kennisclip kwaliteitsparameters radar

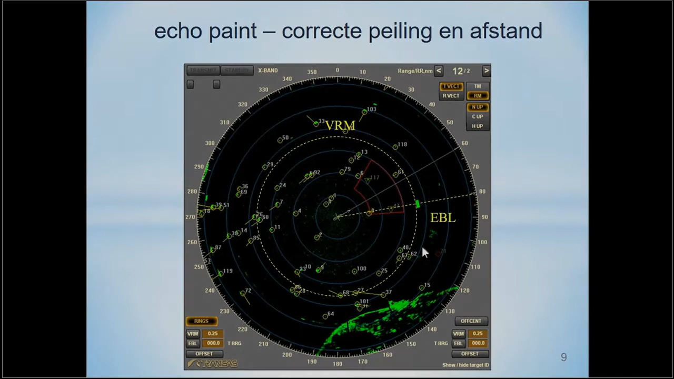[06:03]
Voor het meten van de juiste afstand moet de variable range marker rakend aan de voorkant van de echo gelegd worden. Omdat voor zenden en ontvangen dezelfde antenne gebruikt wordt, moet eerst de gehele puls uitgezonden worden voordat een signaal ontvangen kan worden.
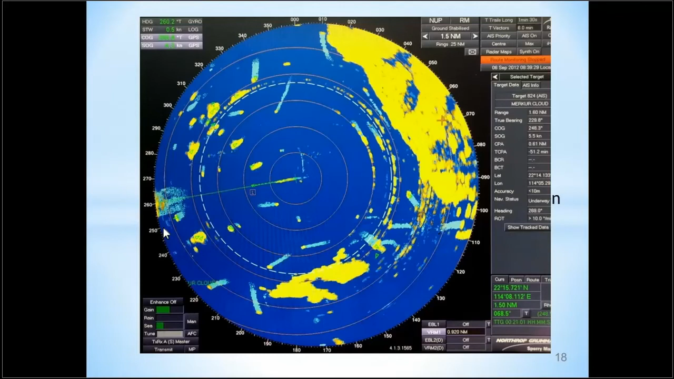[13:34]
Op dit radarscherm is een groot aantal valse echo's veroorzaakt door zijbundels te zien. In de normale situatie wordt een puls uitgezonden.
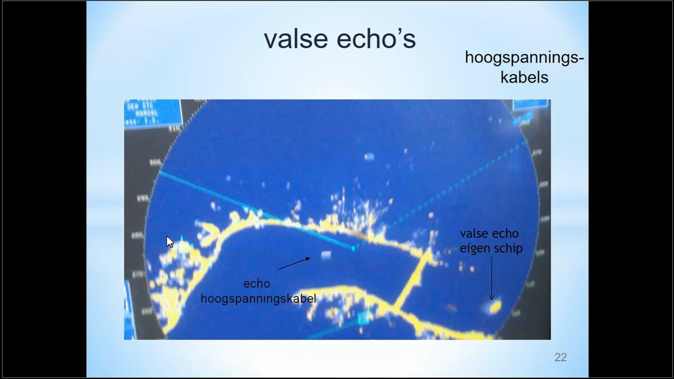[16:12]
Op de bovenstaande foto van een radarbeeld is deze echo te zien. Ook is op dit radarbeeld de valse echo van het eigen schip te zien die ontstaat door reflectie van de brug die zich achter het schip.